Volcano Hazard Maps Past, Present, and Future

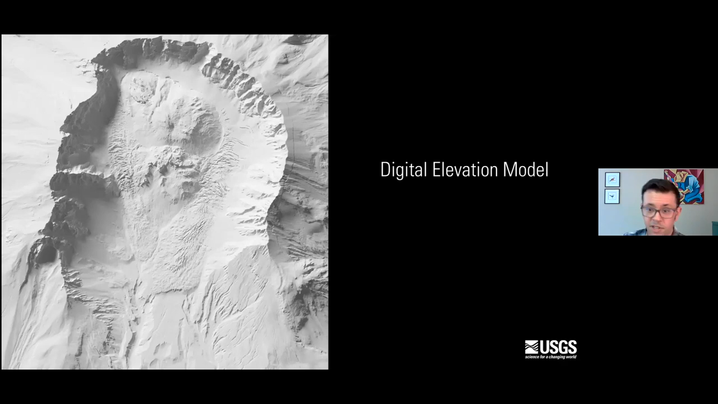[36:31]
It uses an airborne later laser scanner to capture very high resolution image of the surface of the earth. So with LiDAR DEMs you can use mapping software to reveal all kinds of features that are otherwise invisible. To illustrate the point I want to show you a non-volcano example from our friends at the Washington Geological Survey.